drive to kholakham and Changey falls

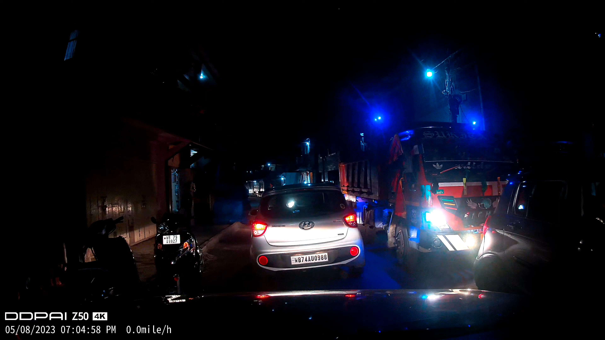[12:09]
सो अब हामी यो 11 माइल पेट्रोल पम्पको त्यहाँ आइपुग्नु आँट्यो अन्त